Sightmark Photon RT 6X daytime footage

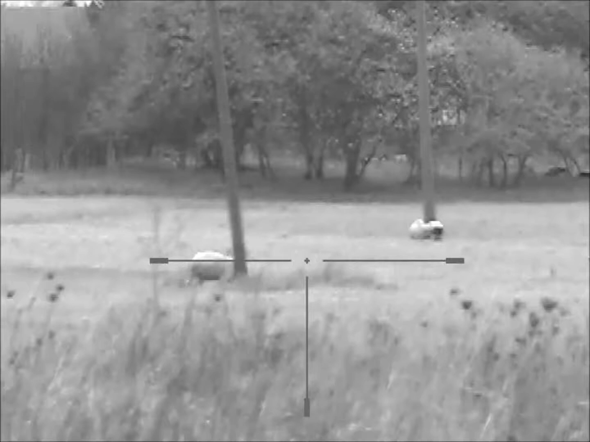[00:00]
Here's some daytime footage, the sight marked Photon RT 6X.
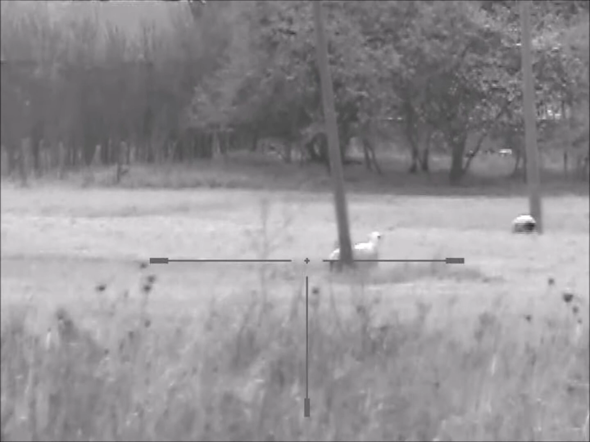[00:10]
It's cloudy, definitely overcast today. I've got the lens cap popped out of the center of the scope. The sheep are 250 yards, well over, they're over 200.
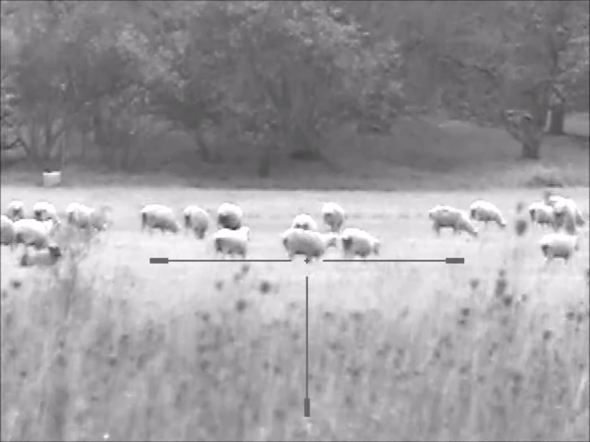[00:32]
I'm not sure of the exact range, but 200, 250 maybe. They're definitely out there quite a ways. See a little flickering from the extra light. I've got the center cap popped out. You can put the center cap back in and dim it down and then that flicker goes away. I just prefer to put the cap out once overcast like this to get a little bit better picture, but it does flicker from time to time.
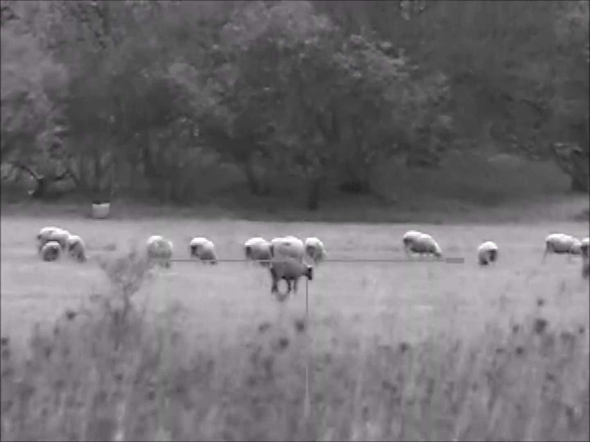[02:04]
This is all the way down. I'm turning up, turning up, back to all the way up. You can actually tell the difference. That sheep right there is a darker, it's a brown colored sheep. From here, from here it looks to the eye. Maybe black, not very dark though. It's like a really dark, darker brown.
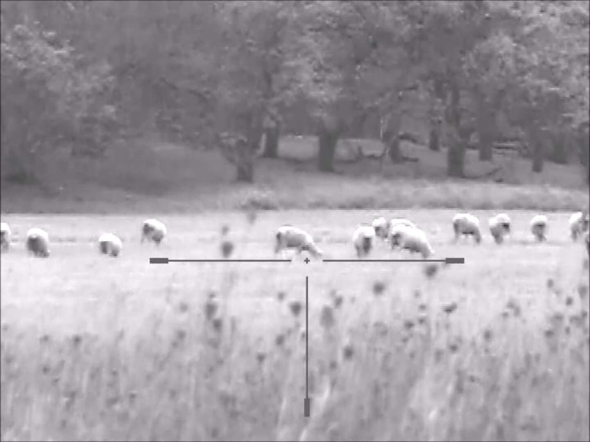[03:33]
I mean, they're a long way out there. There's the dark sheep here. Walking. Just a little demo. I'm going to shut her down now.